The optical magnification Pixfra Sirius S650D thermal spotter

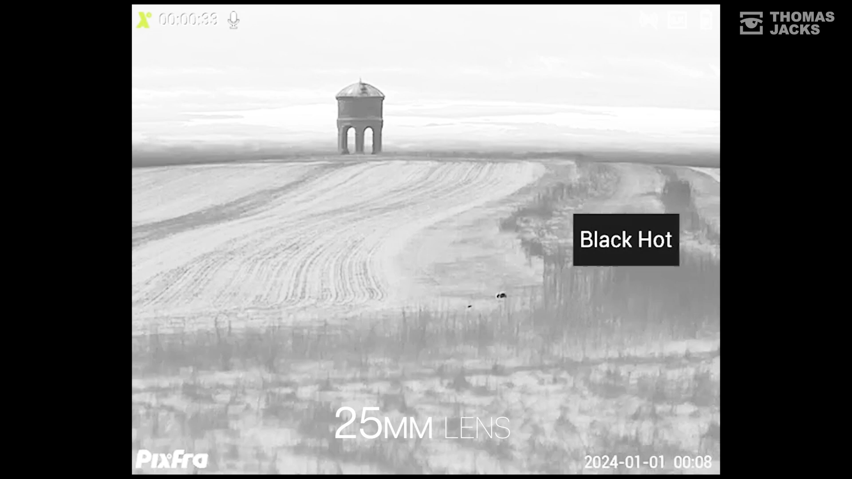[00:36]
And that is really quite special.
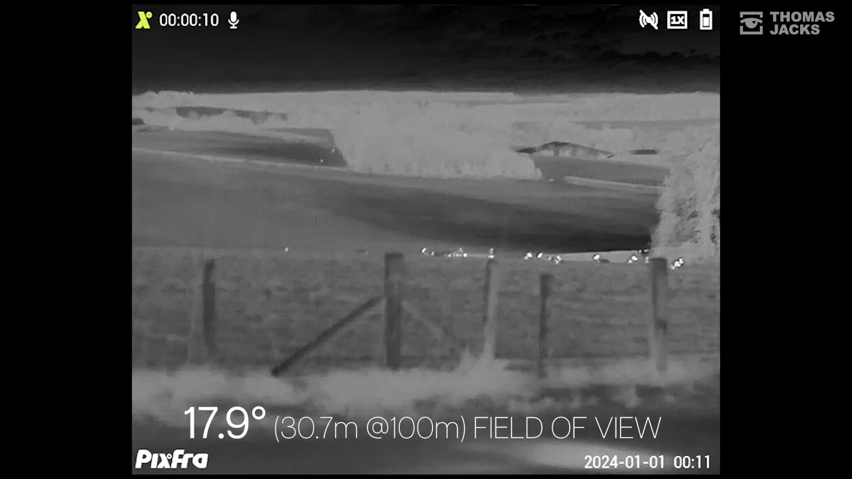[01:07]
Compare that with the specification of the thermal you were considering.
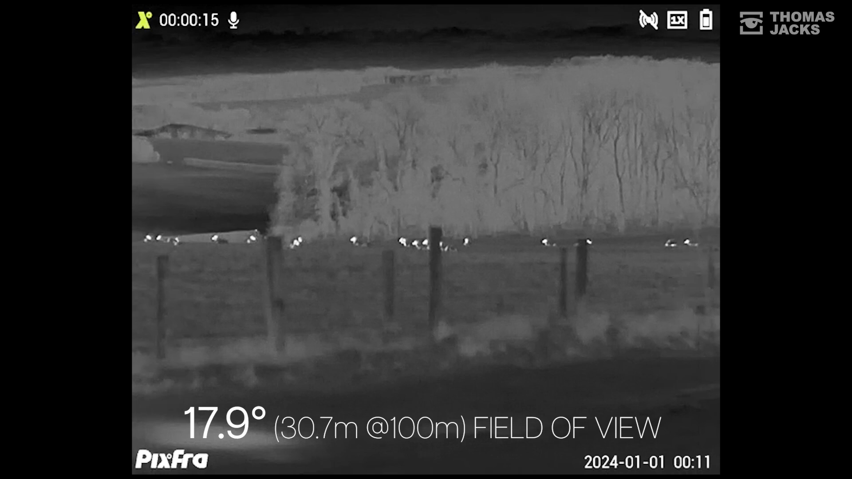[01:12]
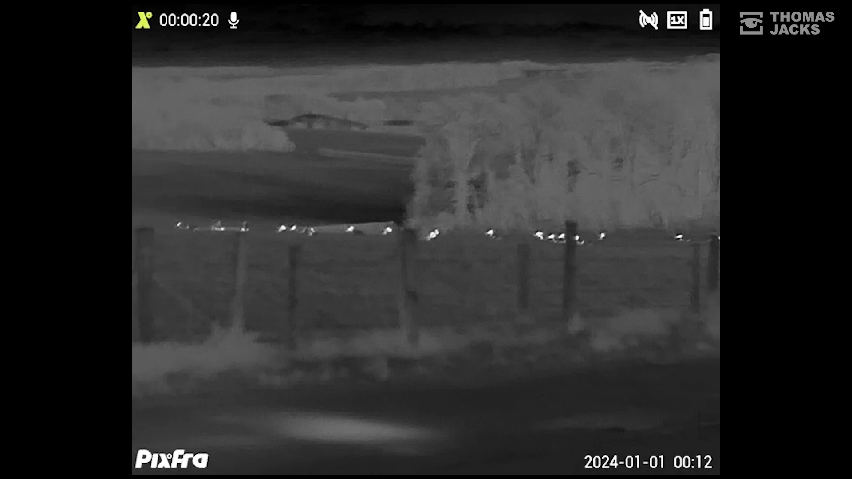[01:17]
And if magnification is important I get 3.45 times mag and
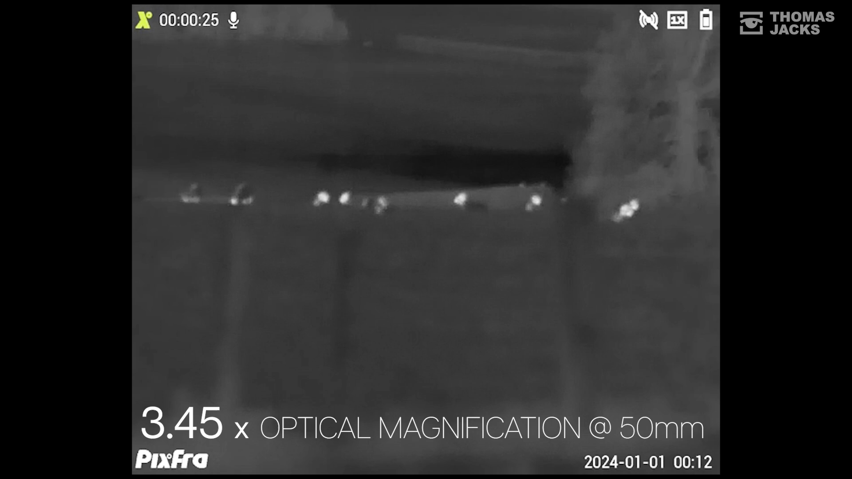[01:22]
that's optical with the S650D for crystal sharp
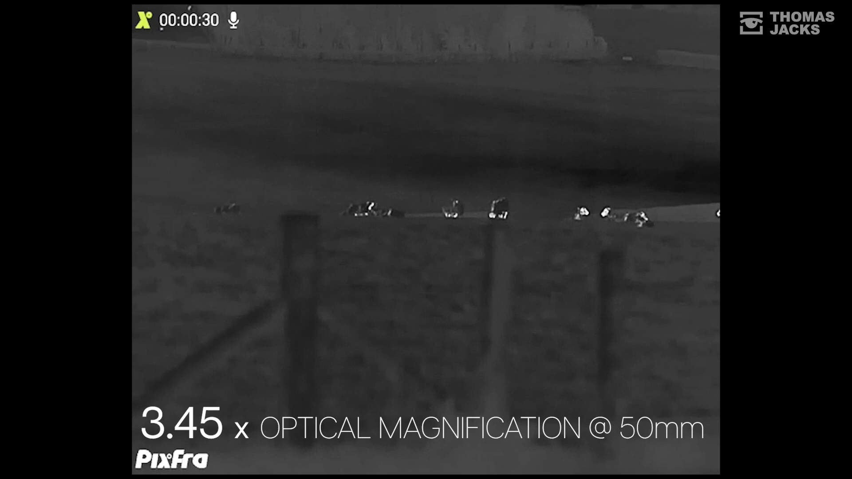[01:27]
clarity without any pixelation at all.
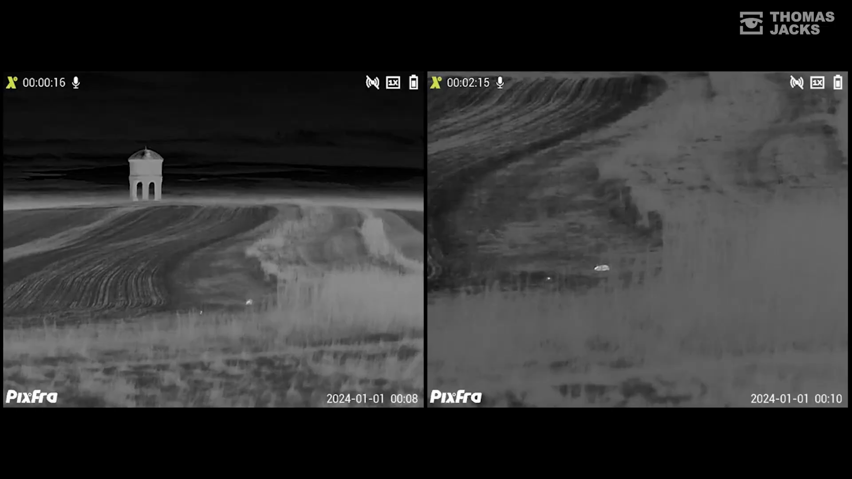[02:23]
So that is the Sirius S650D dual focus thermal monocular.